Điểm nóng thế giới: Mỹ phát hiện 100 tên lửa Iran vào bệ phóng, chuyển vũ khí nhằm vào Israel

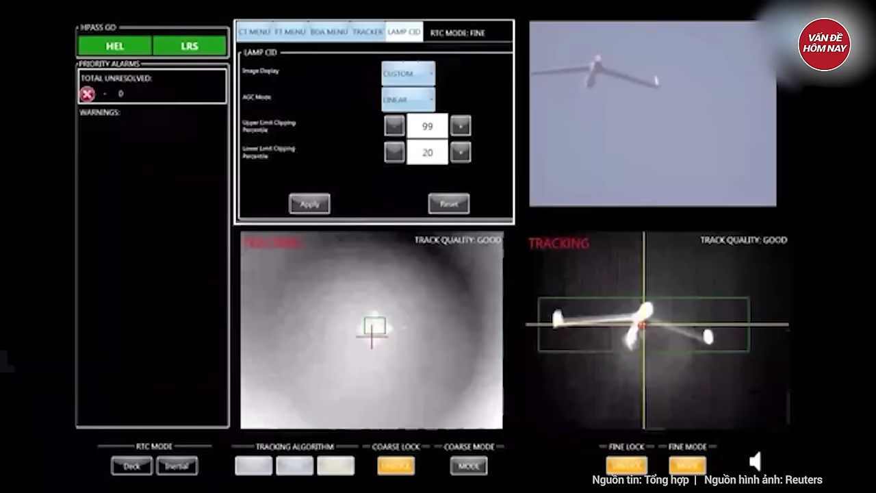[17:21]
khí laser cũng tỏa ra nhiều nhiệt lượng khi khai hỏa nên cần được tích hợp hệ thống làm mát kích cỡ lớn,